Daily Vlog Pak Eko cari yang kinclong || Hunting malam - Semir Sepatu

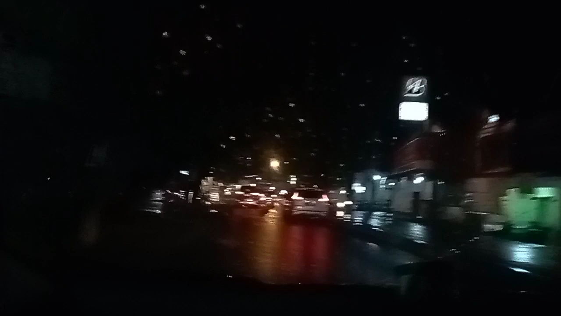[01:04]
hujan nih teman-teman jadi suasana di luar tuh dingin tuh kita mau lanjut ke toko berikutnya toko minimarket berikutnya
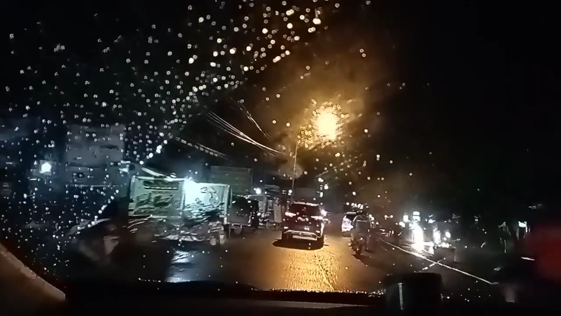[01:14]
kita cari yang dicari sama Pak Eko tuh sebenarnya apa saya juga penasaran teman-teman kita ikutin aja ya kemanapun Pak Eko pergi cari apa
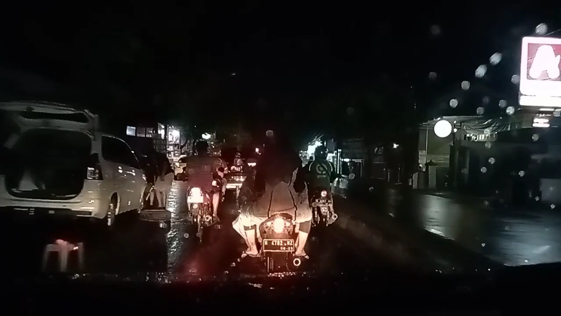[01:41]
yuk kita ikutin terus ya teman-teman
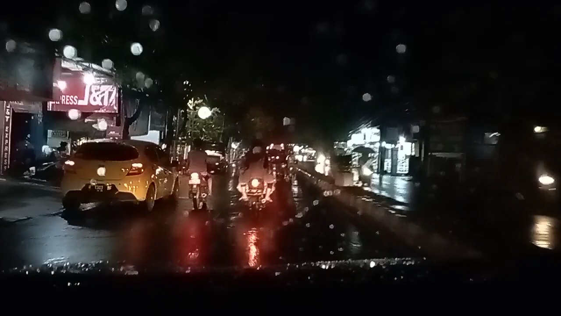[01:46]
kita mau cari kalau putar balik ini kita mau putar balik dulu disini kebalik pelan-pelan